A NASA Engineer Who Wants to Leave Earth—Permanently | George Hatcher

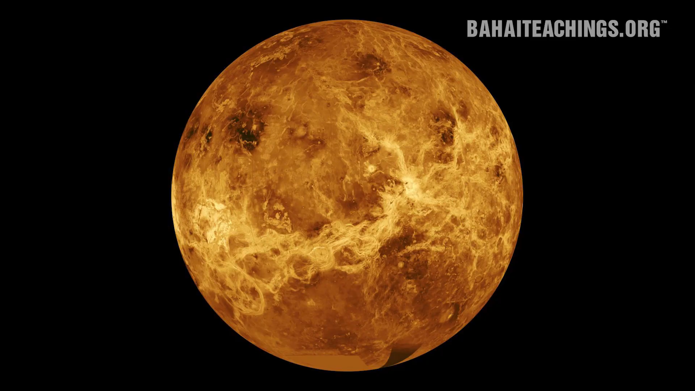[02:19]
This is Venus, underneath the clouds. Venus suffered from a runaway greenhouse effect early on in the solar system's history.